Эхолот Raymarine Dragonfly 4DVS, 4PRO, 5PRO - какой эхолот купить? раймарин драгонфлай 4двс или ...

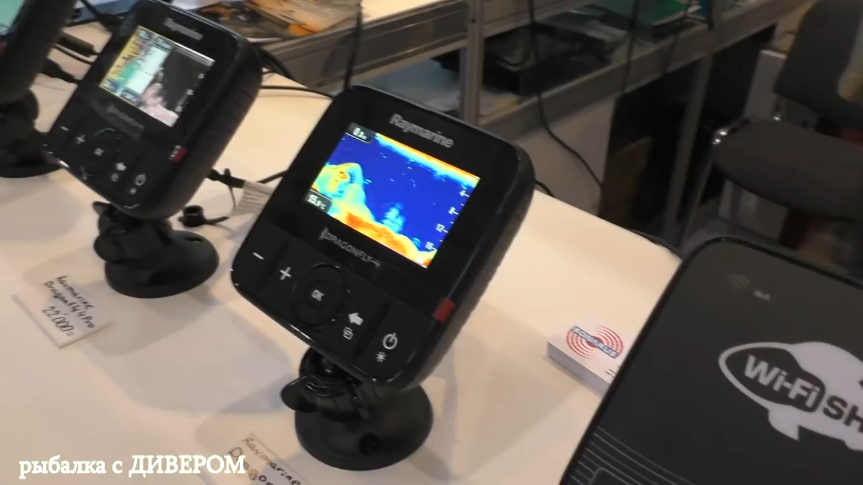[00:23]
С того диапазона от 12 тысяч до 43 тысяч Собирают маленькие приборчики Вот,
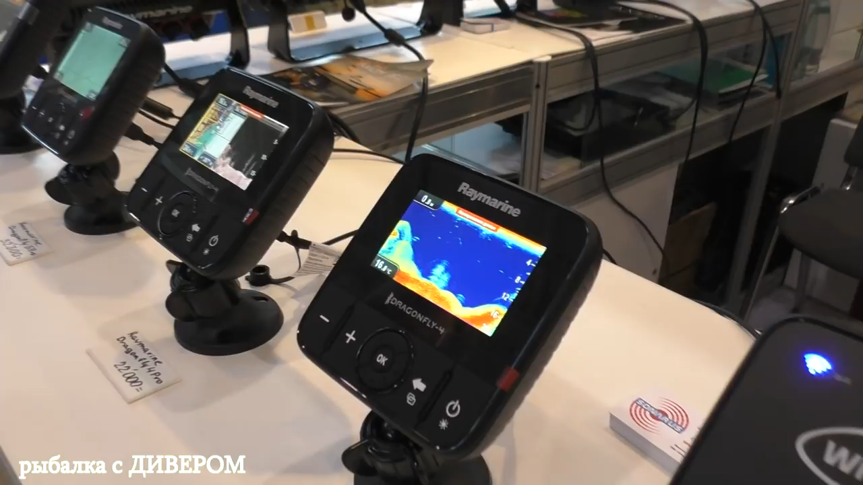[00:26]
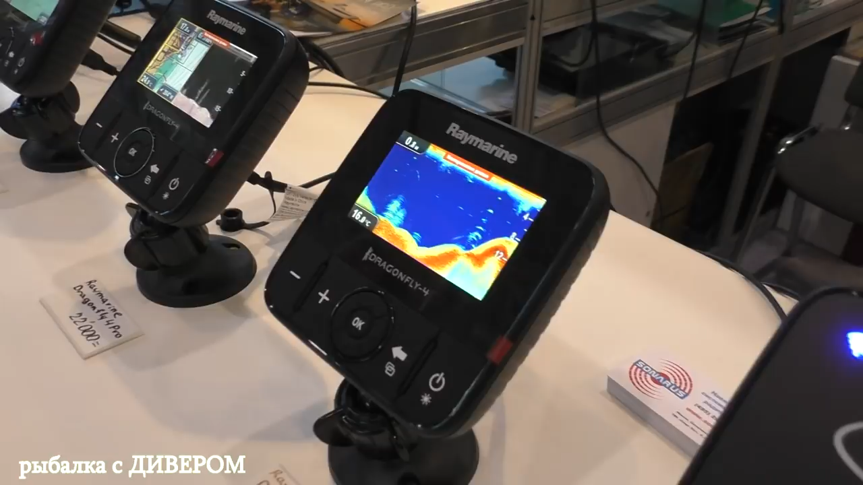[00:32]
совмещенные эхолоты плоттера Здесь два эхолота Сонар классический и сканерово-скочастотный,
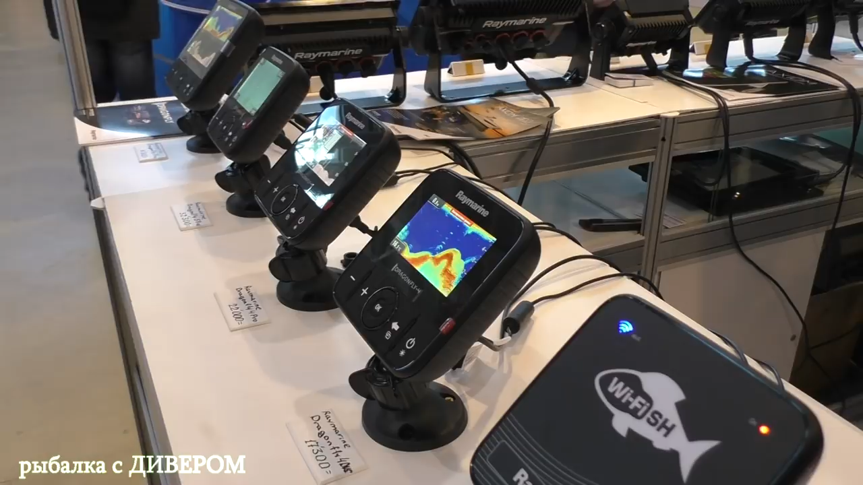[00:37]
соответственно, нижний И плюс навигатор Вот Навигатор читает
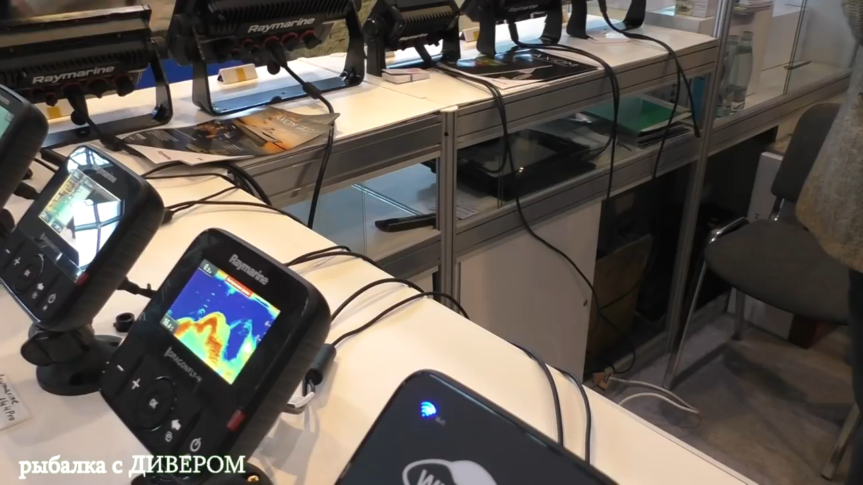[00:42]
карты CIMEP Читает карты Navionics И читает собственный формат Lighthouse Там векторные, растровные карты То есть они бесплатные и только под Европу и Штаты
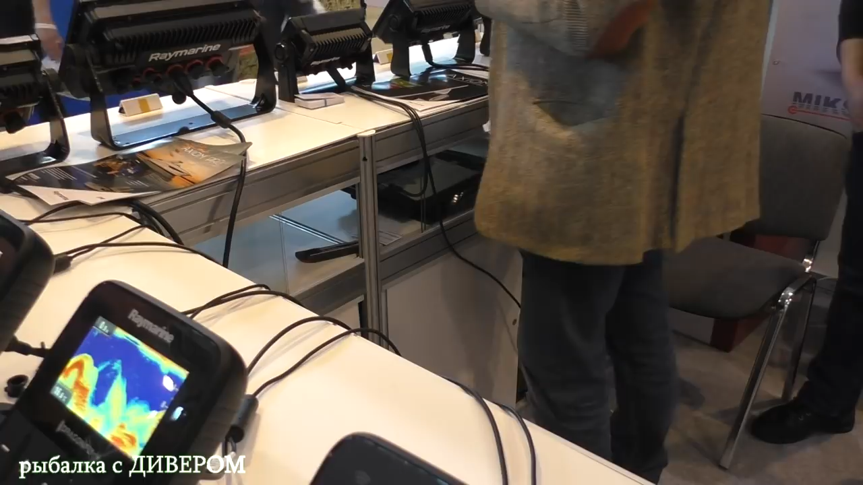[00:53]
У нас это не работает А у нас это не работает То есть сзади вот я видел, что там карточка вставляется на четвертой модели, да? Она что, она бездействует там получается?
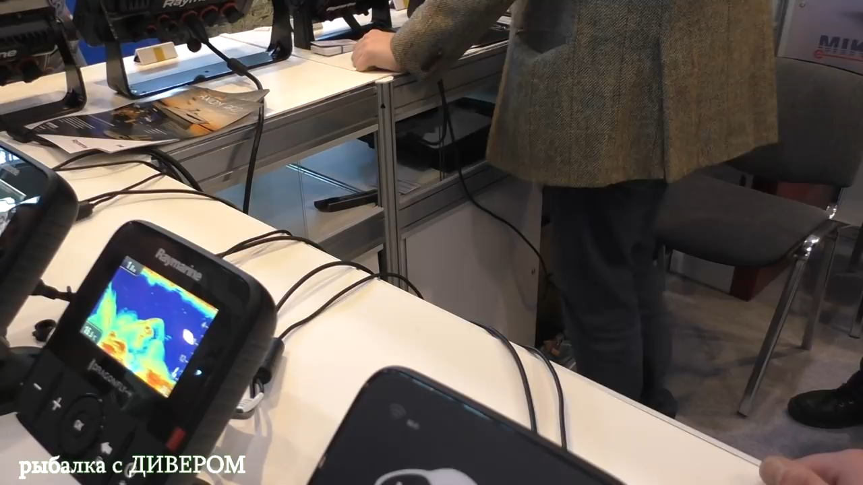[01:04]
Нет, она действует, но читает карты Navionics либо CIMEP Внутренний формат Раймарина Как бы под Европу зашитый и под Америку здесь не работает
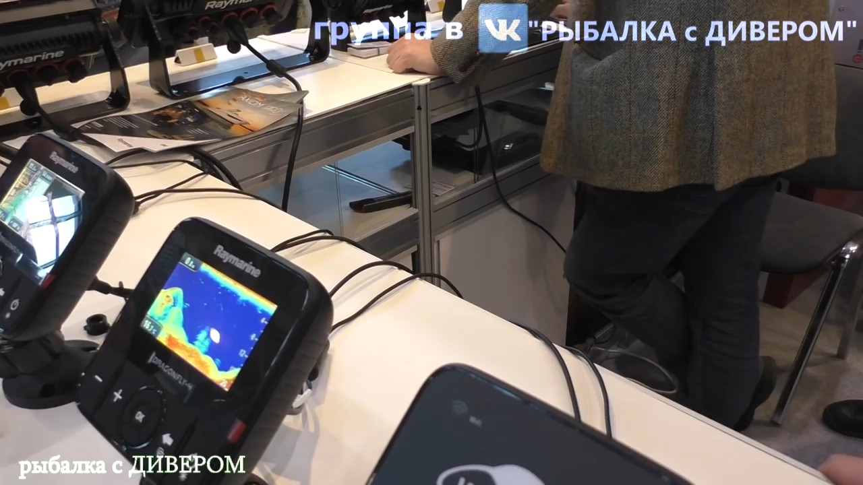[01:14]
Классно А так вообще вот Как они показывают?
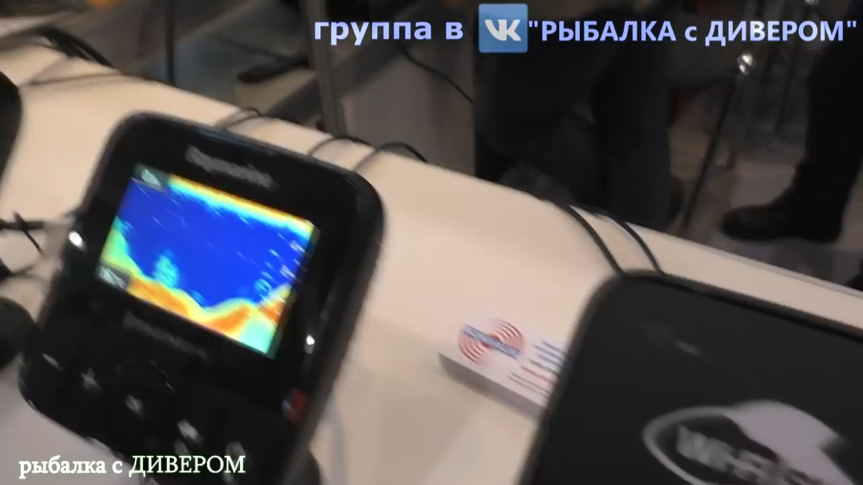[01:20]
У меня просто эхолот старенький, вот хочу его заменить У меня пиранька Какую модель вы можете посоветовать? И мои подписчики спрашивают что-нибудь такое бюджетное, не очень дорогое, да?
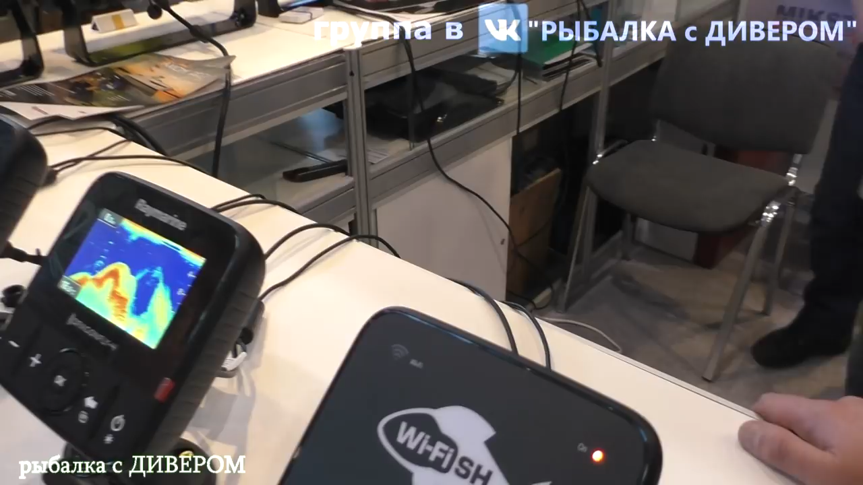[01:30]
Ну, самое бюджетное, самое интересное, это он 4 Pro модель Это как раз совмещенный карплотер и холот
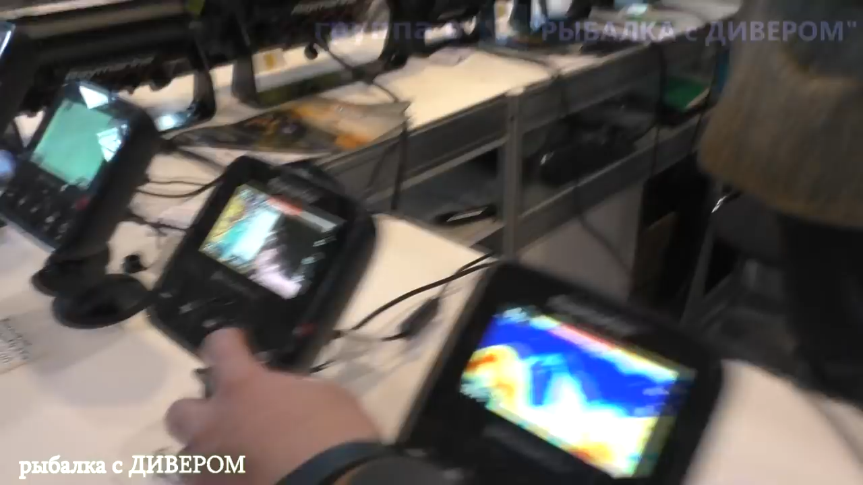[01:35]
В зависимости от того, какую картинку хотите видеть, то и выбираете
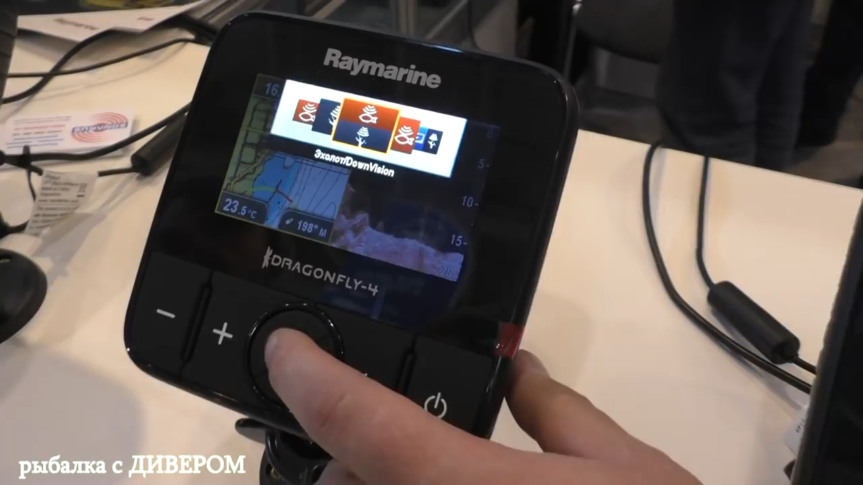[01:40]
On screen: water 23.5°C
Совмещенный режим работы Одновременно группа холота Можно горизонтально,
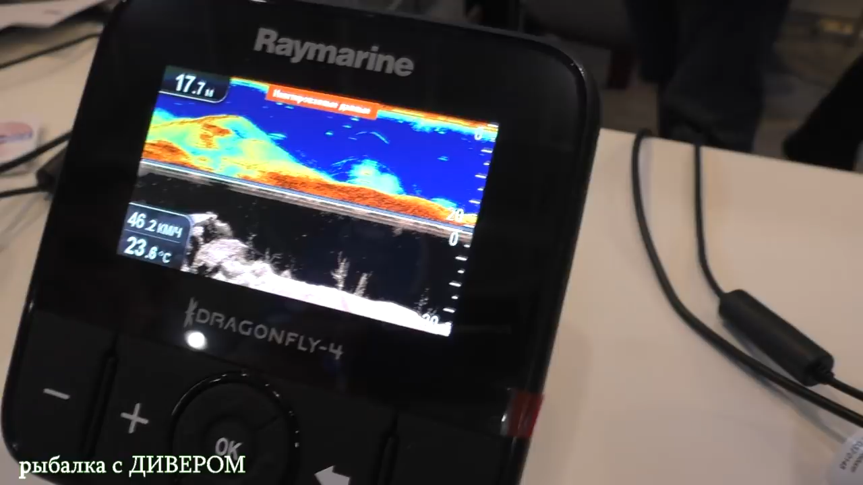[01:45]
On screen: speed 46.2 km/h
можно вертикально поделиться здесь Ну, вот я смотрю, мониторчик маленький Вообще на больших глубинах, скажем, там метров 10-12 будет нормально?
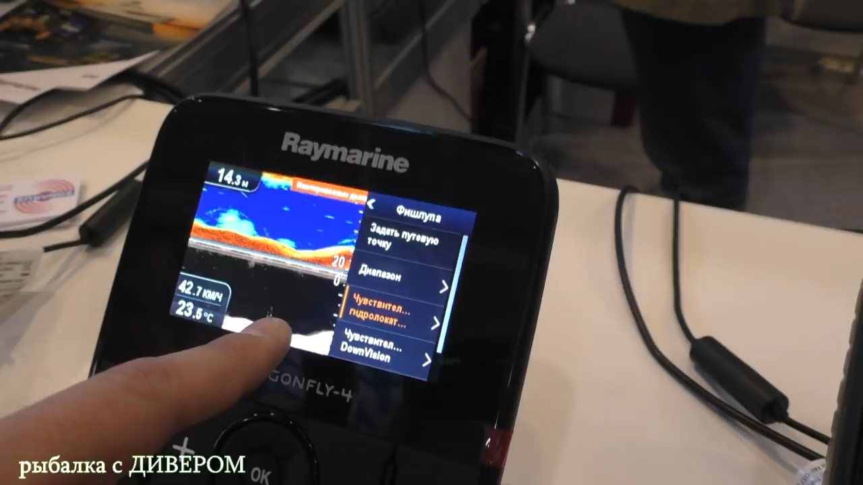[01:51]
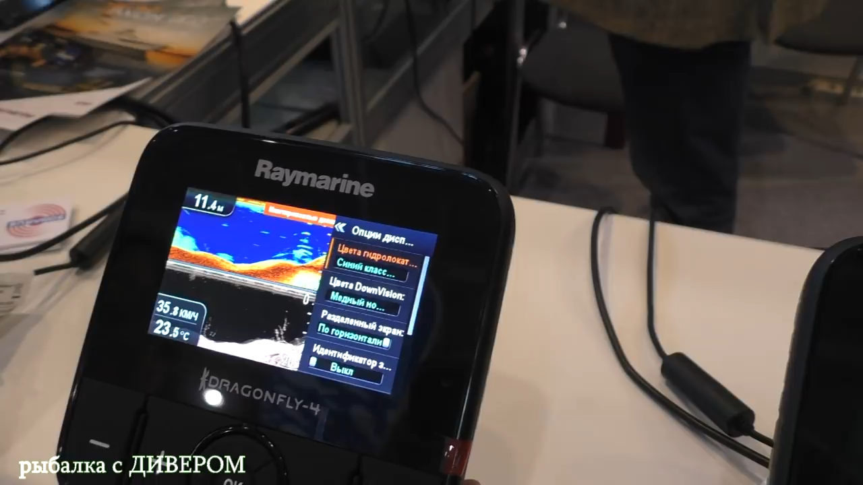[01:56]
On screen: depth 11.4 m
Да, нормально, читабельно, достаточно читабельно Или лучше, в принципе, его, наверное, вот так делить? Ну, правильный, да Я бы делал вот так
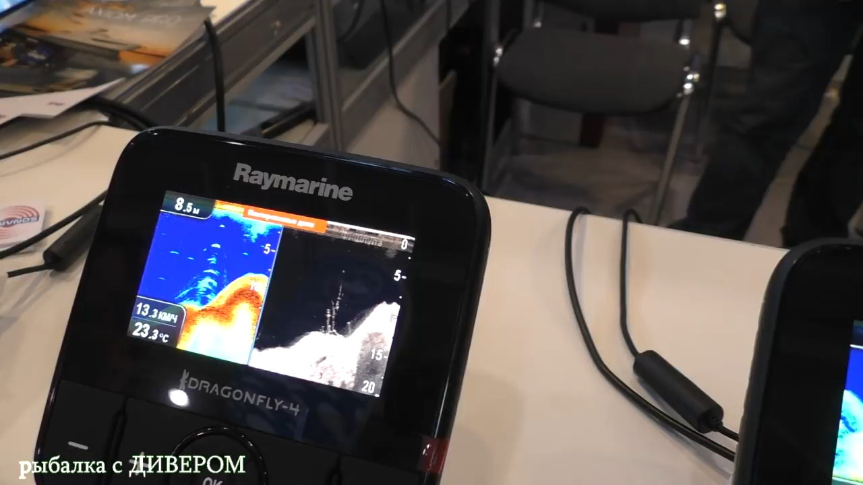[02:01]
On screen: depth 8.5 m, water 23.3°C, speed 13.3 km/h
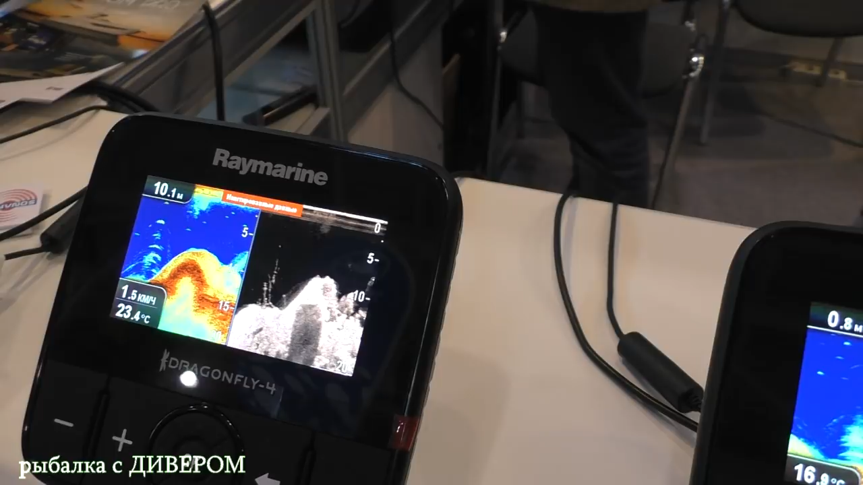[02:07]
On screen: depth 10.1 m, water 23.4°C, speed 1.5 km/h
Так и объекты виднее, толща воды, соответственно, больше задействуется В горизонте больше истории видна Сколько такой стоит, по-разному, если вот так?